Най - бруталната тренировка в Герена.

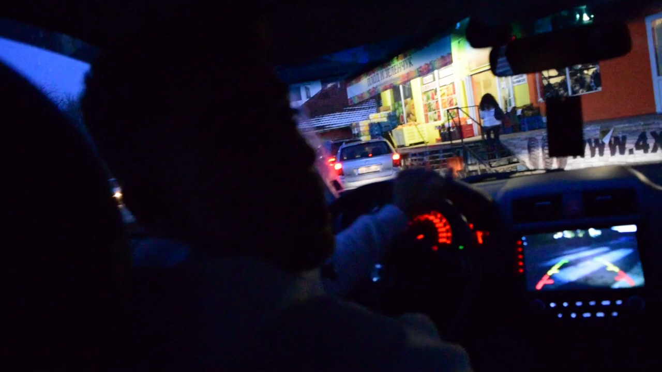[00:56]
Не виждам нищо назад. Ако мое са свити. Спри, има кола.